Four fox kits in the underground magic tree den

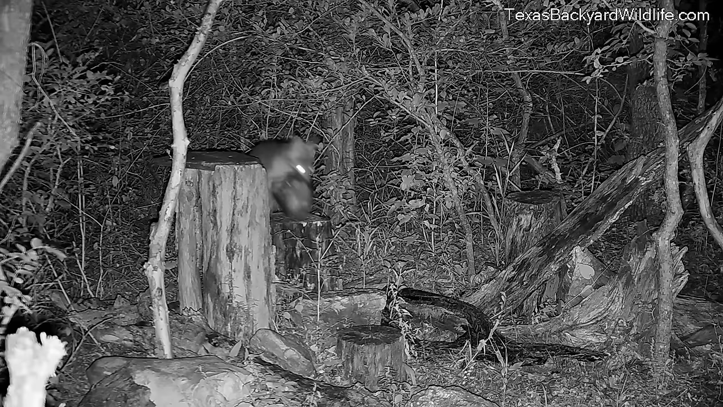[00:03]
We put this video together to show you around the underground portion of this den that we call the Magic Tree Den and here this is Mama Fox arriving with the first of four little pups that she's moving in there. She's kind of jammed that pup into a hollow log that's the entrance to the Magic Tree Underground den and here's a daytime
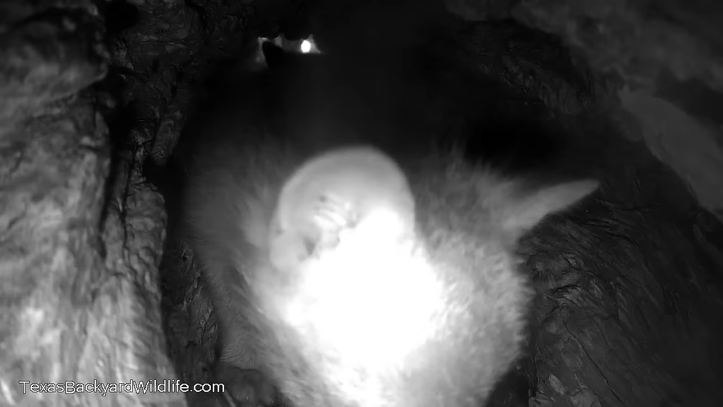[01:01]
into that hollow log here to sort of give you some perspective here's a couple of pups when I'm laying in there and you can see in the next little segment that they can run up and down through this hollow log and get out to the outdoors there so it's just about a perfect fit for a little pup it's not a really perfect fit for the adults or for raccoons or for the bigger animals but for little pups here they love it and interestingly we found that they like to sleep in
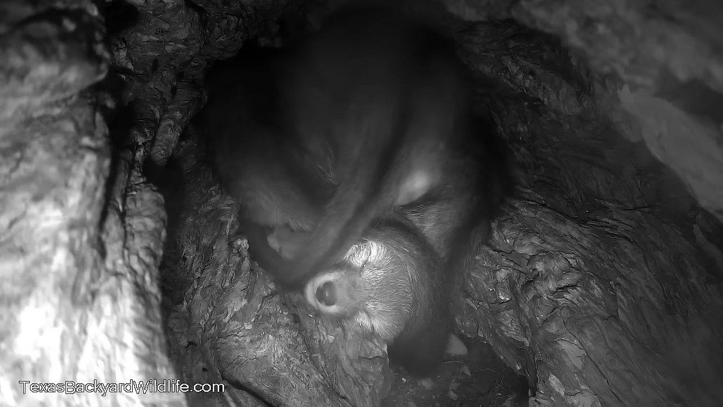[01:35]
it because there's a much bigger area that's after you get on into the den that's a lot bigger roomier and whatnot and yet they chose here of their own accord to sleep on top of each other just piled in and they play there on top of each other and and you know to where they're sort of on and off playing and sleeping and eating and and whatnot you know so it was it
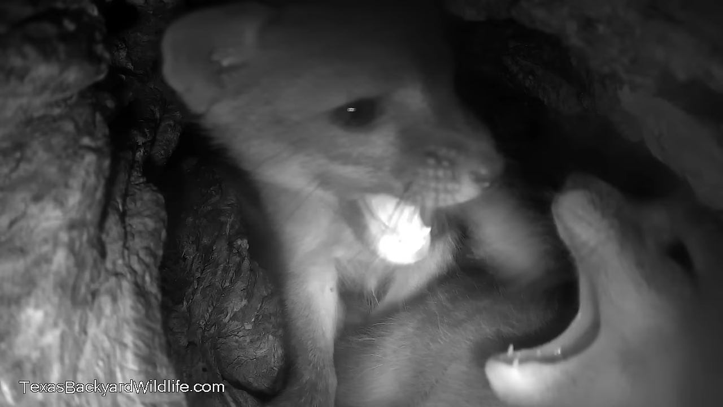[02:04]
was a bit of a surprise to us they were only here in this den for 24 hours so they move in they're like four to five weeks old something like that probably we don't know because this is the first time we'd seen these pups is when she carried that first one in in that first video segment there and so
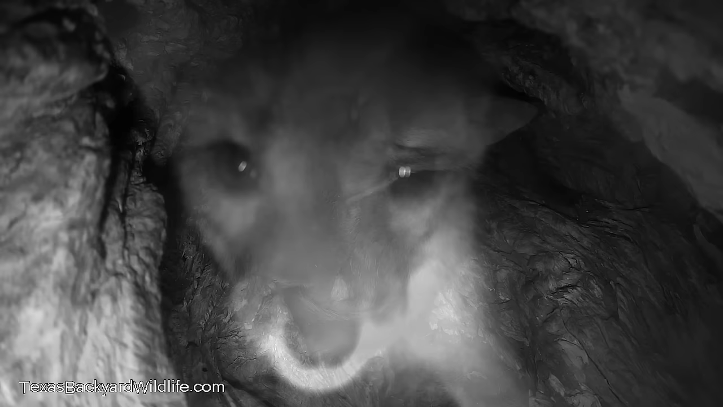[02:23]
like a month old or whatever and they're still a little bit clumsy and you know it obviously you can see it's still
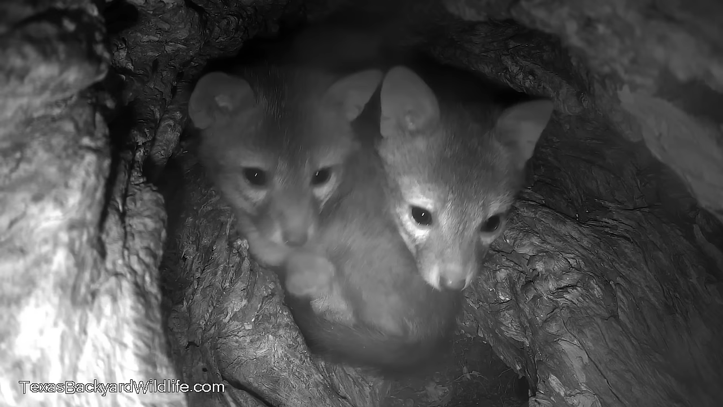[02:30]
very cute at this age and love to play everything's about playing and and and piling on and being you know cozy with everybody else but then they'll they'll move into the bigger part of the of the underground den here into the bigger room and we can see that in the bigger room they actually get to where they can run around and wrestle more and and mama actually comes in and lays down with them a little bit and